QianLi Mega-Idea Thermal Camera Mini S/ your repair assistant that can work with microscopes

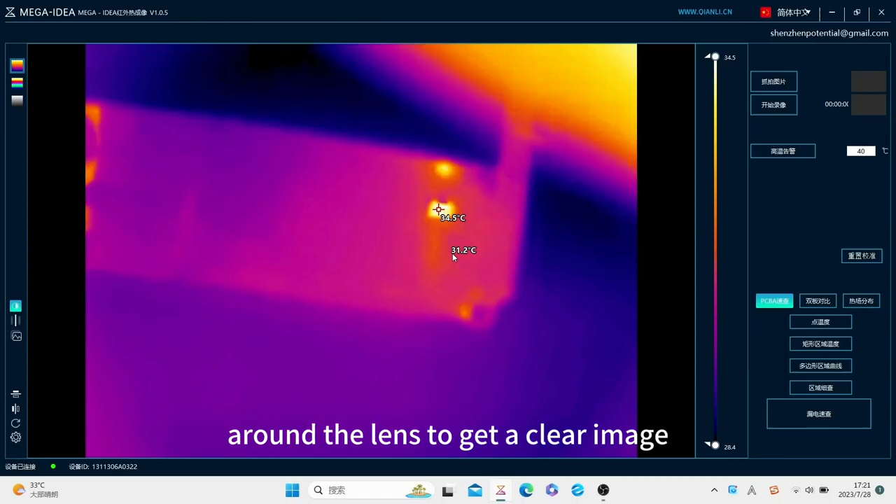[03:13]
The detection result shows very clearly on the software interface.
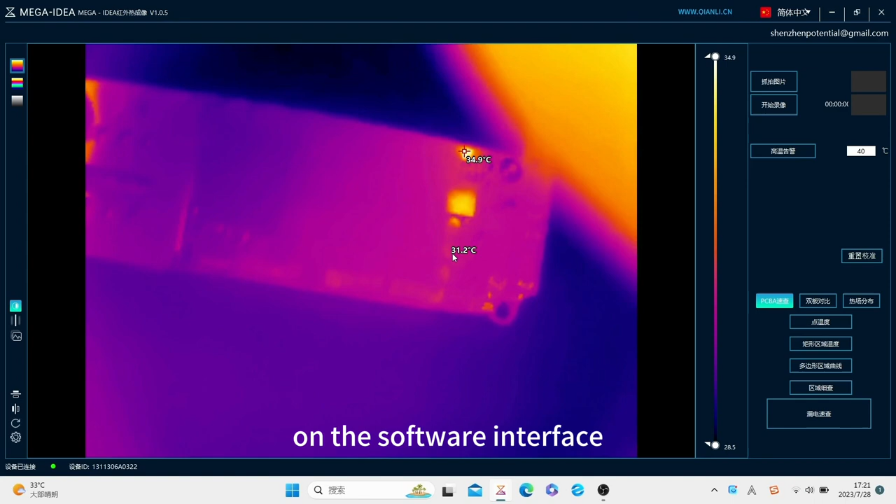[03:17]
The leakage component is now very easy to locate.
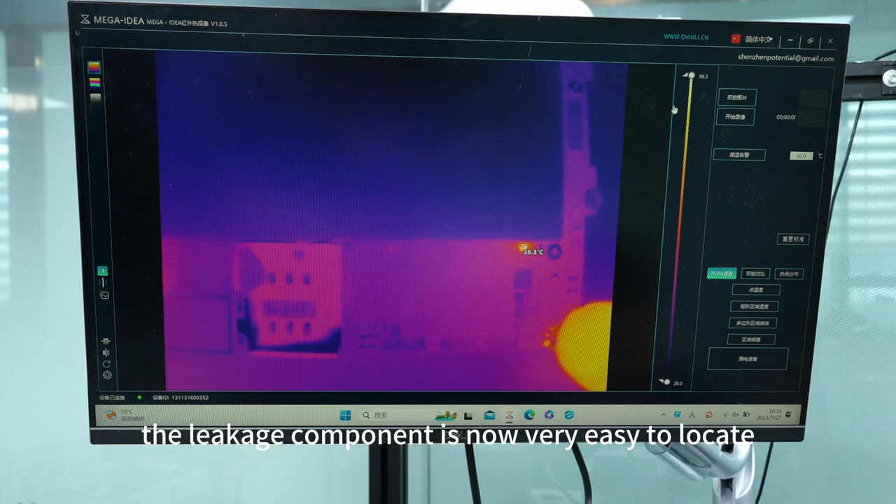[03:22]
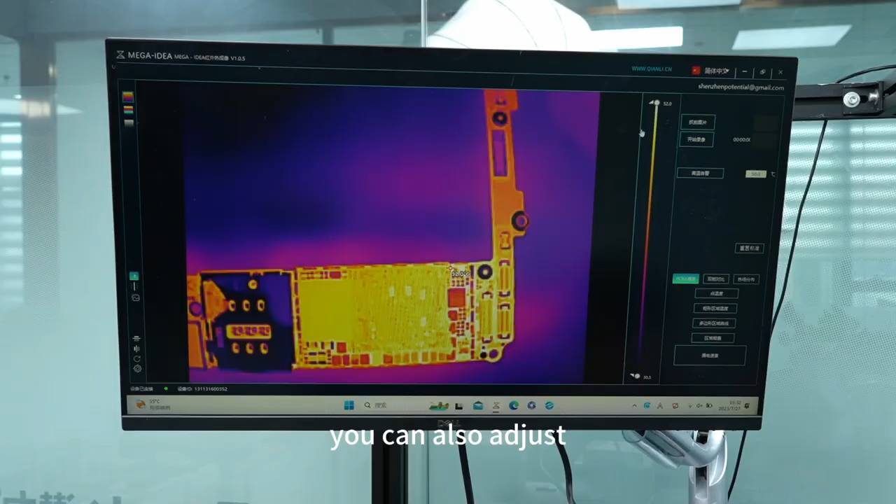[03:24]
You can also adjust some of the software settings according to the room or the object temperature.
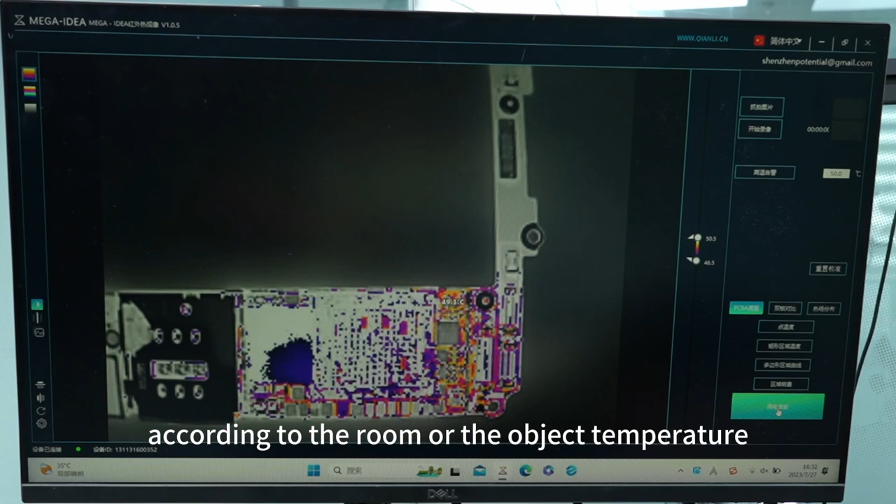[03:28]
The main goal of the software setting is to make sure
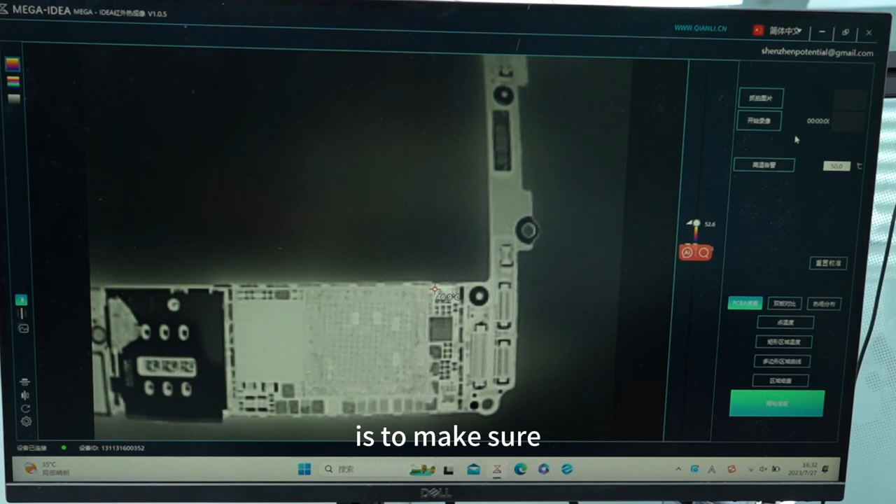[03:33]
you can tell the electricity leakage as easy as possible.
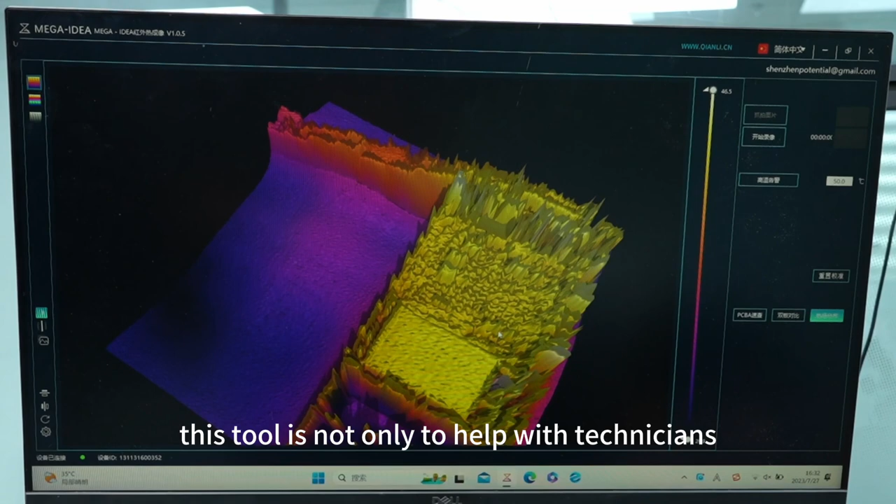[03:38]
This tool is not only to help with technicians to detect the board issues,